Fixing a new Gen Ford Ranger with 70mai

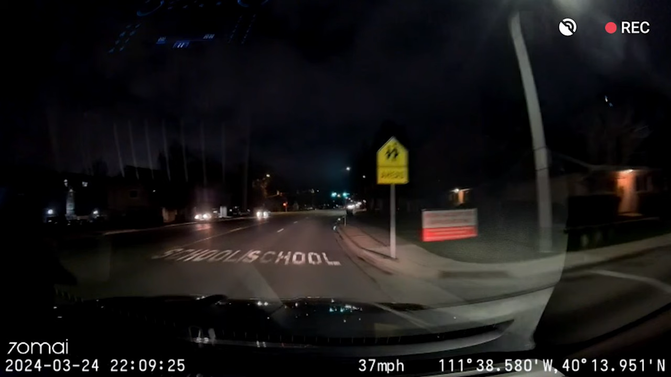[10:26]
and here's what it looks like driving at night it's also just as clear welcome back to the roadside rescue youtube channel